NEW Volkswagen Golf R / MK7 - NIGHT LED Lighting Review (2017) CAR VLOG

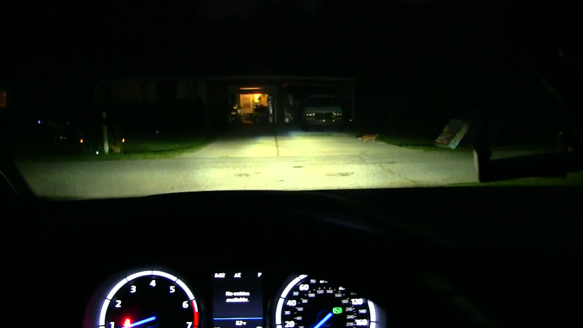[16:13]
Here, before we go, I'm going to turn the wheel on the car, and let's see what happens. Let me put the camera out the window over here. All right, so we're right there. I'm turning the wheel. Look at that. See that?